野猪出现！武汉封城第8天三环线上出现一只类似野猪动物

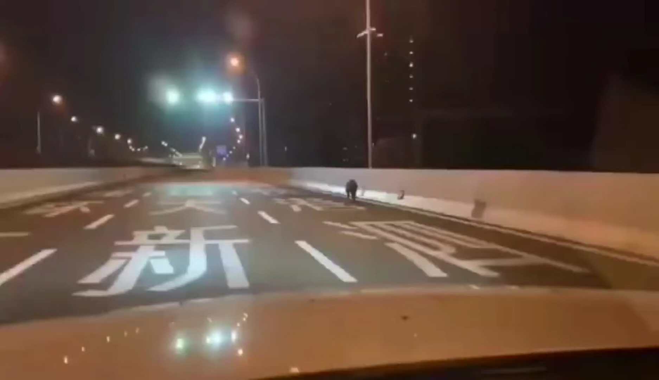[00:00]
大家好，我现在是在武汉的三环线上，大家可以看一下，没有什么车。刚刚我看到这个好像有一个野猪什么东西，